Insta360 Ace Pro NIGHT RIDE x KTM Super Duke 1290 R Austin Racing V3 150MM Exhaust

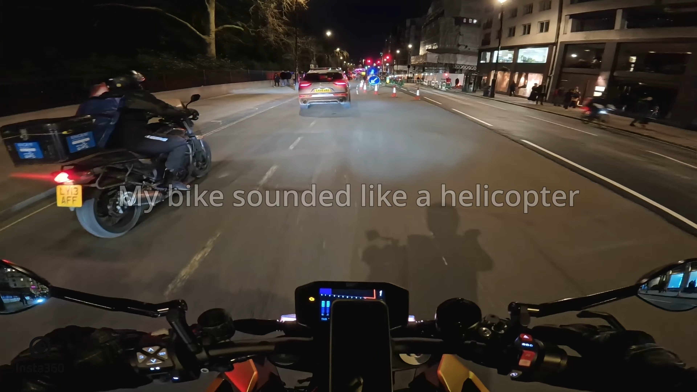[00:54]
What is that? What even is that?
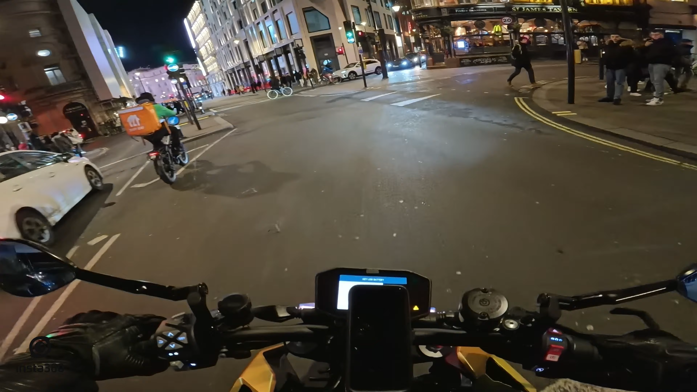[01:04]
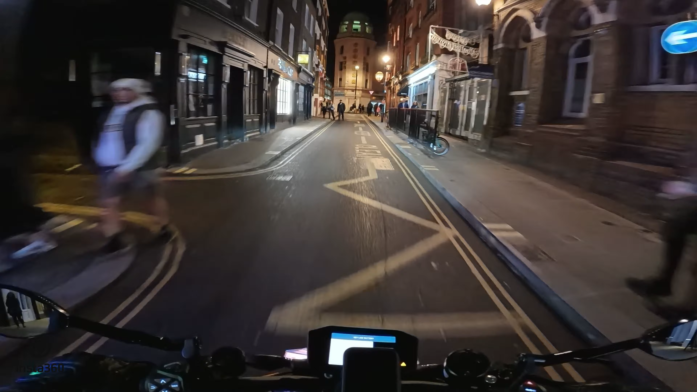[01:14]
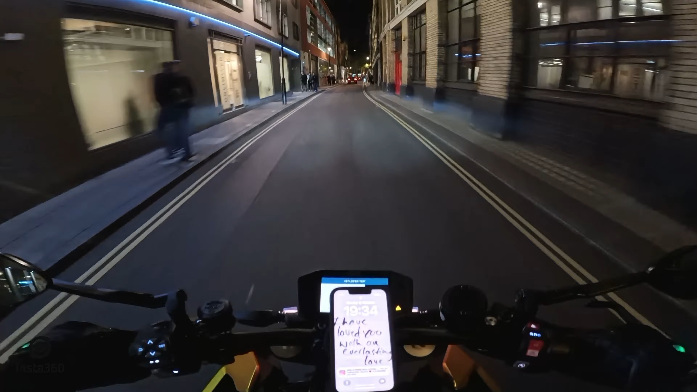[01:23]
I'm recording using the Insta360 Ace Pro,
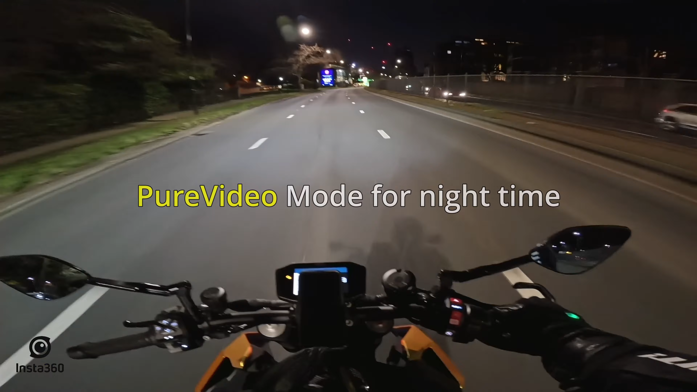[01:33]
the Insta360 Ace Pro has a 5 nanometer AI chip which reduces noise levels, increases the highlight and just gives you an overall better video quality at night time riding. So the Insta360 Ace Pro has a sensor which is 1 over 1.3 inches.
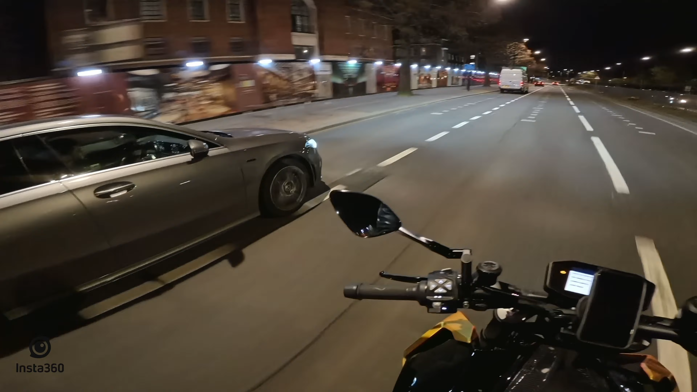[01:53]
I was like, why are you coming up?